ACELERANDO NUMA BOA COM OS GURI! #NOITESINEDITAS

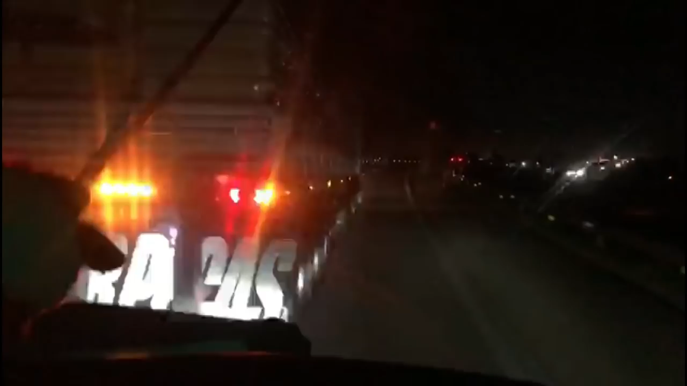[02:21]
Papel que tava pra trancar meu vidro ali.
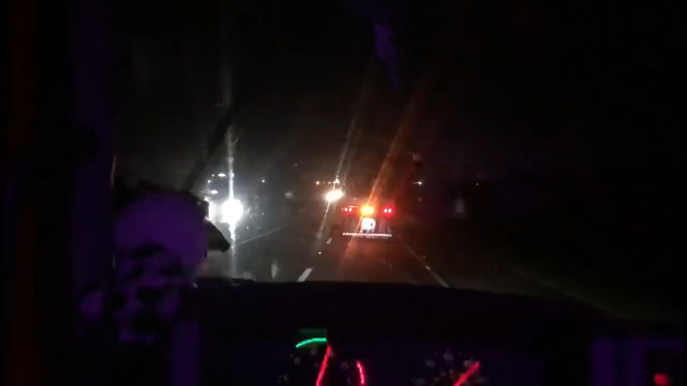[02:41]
É o lazarento. Agora eu vou morrer e perder o vidro. Que desgraça. Olha os guris do litoral, beleza. Sai daí, carro. Vamos, ó. Ficou nessa, né? Não acelera, acelera, não acelera, acelera, não acelera.
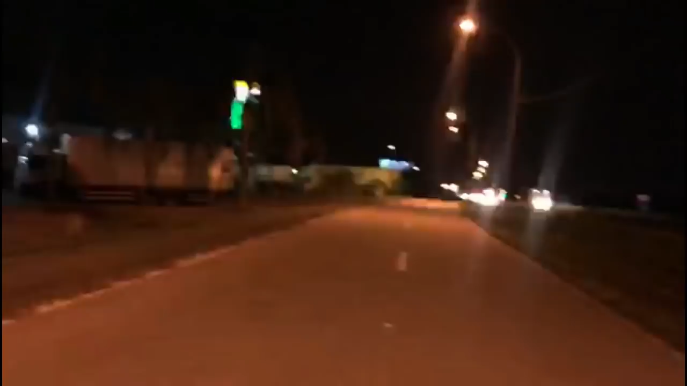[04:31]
Vou ver se dou uma limpada na câmera. Vai pretear tudo. Não melhorou nada.